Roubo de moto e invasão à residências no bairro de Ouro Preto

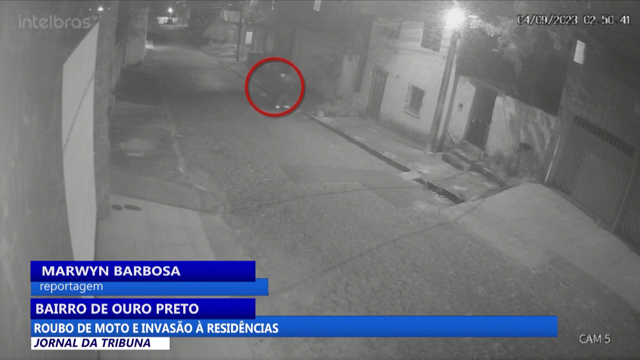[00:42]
A primeira, ele pega de 2h50 da manhã. O veículo estava estacionado no quintal da casa, na rua João Ferreira da Silva. Ele vem com a moto, deixa atrás de um carro branco, aí vem como se nada tivesse acontecido, se sentindo o dono da moto, né?
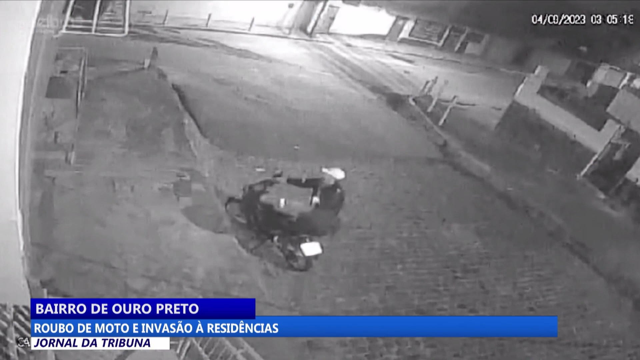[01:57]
O homem foge do local levando as duas motos pela avenida Castelo Branco. Este outro vídeo foi gravado no dia 1, também deste mês.